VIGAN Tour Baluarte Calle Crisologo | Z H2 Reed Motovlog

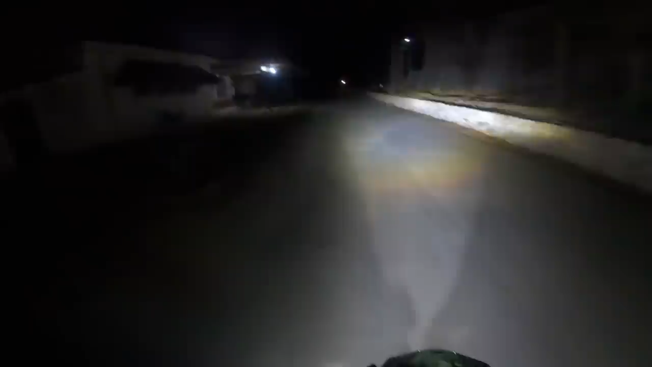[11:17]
Old Bigan Road. Aliwanag ng ilaw ko, oh. Parang hindi gabi, oh.
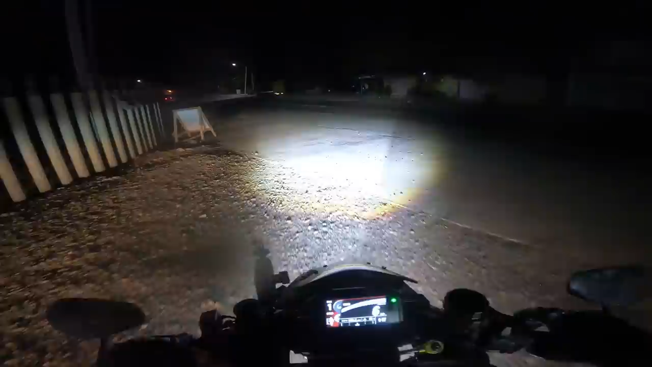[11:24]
Okay, bakbakan na naman to. So, diba? Nakakatakot.
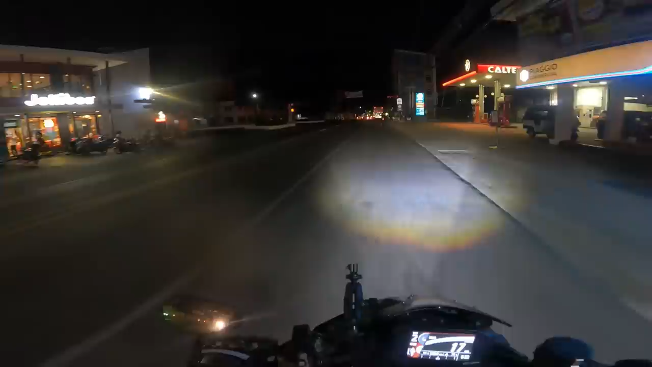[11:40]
Dito na tayo sa kanto. Ito na yung Bigan, oh.
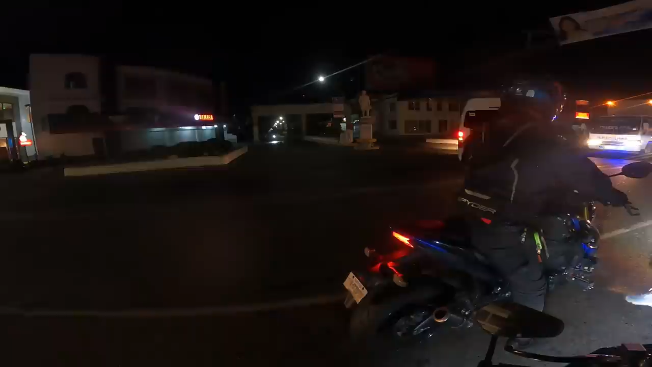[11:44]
Dito yung papasok, oh. Grabe naman yan, oh. Bigan. Oh. Easy. Sige.